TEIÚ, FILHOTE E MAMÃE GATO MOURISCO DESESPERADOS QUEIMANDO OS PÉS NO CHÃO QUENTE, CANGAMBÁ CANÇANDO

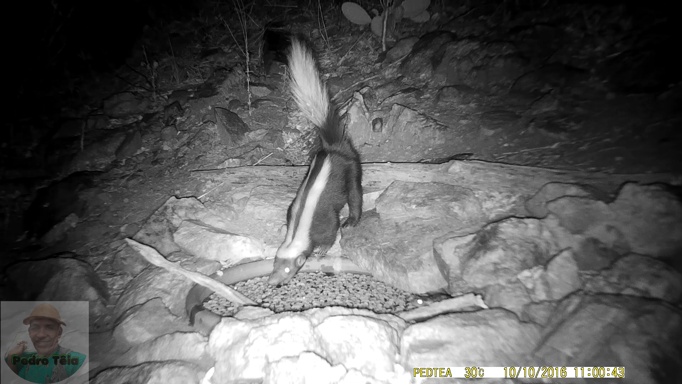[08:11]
Ela está bebendo água, mas quando o sapo pula, ela vai na ganância de pegá-lo e cai na bacia.
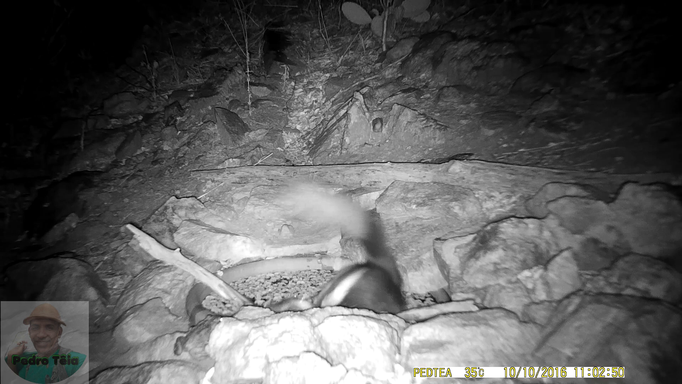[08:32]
Ele sai e ela sai do nada atrás dele.
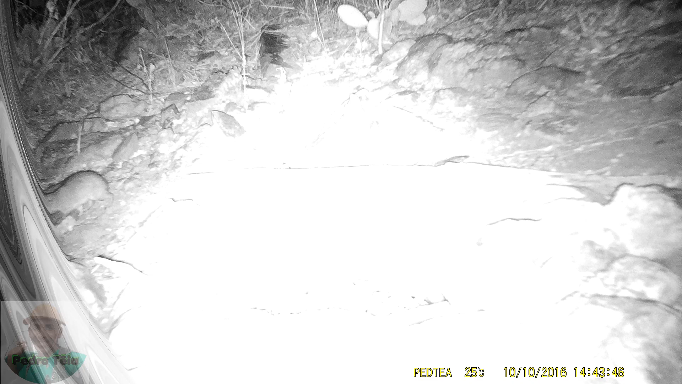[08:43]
Agora, quem apareceu foi um mocó. Mais uma vez, a cangambá aparece. E pelo formato da barriga, parece que o sapo estava gostoso. Eu já encontrei algumas carcaças de sapo perto da bacia. Agora, eu já sei quem é o predador dos sapos maiores.
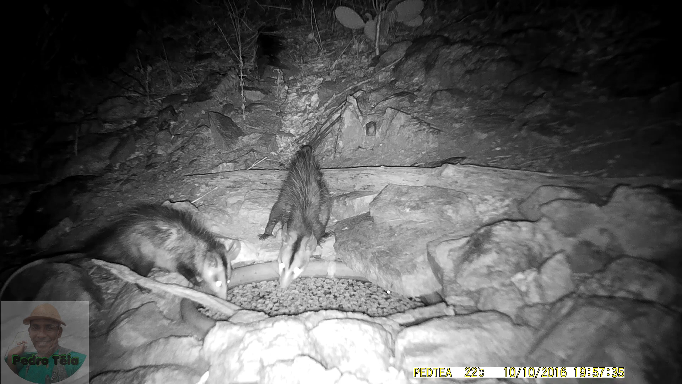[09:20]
A verdade é que eles não querem confusão. Eles só querem mesmo é beber um pouco de água. Eles rondaram o local por várias vezes nessa noite.
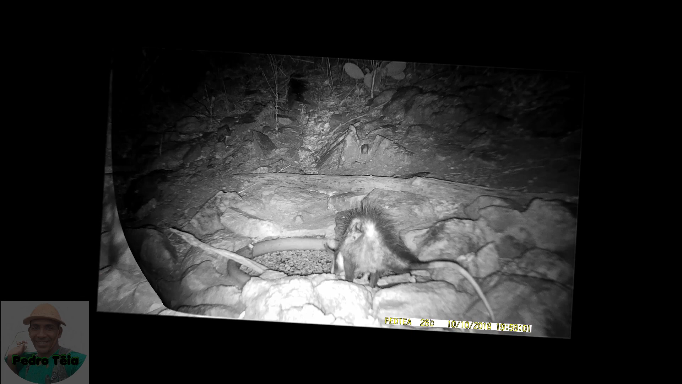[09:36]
A cuíca também apareceu nessa noite.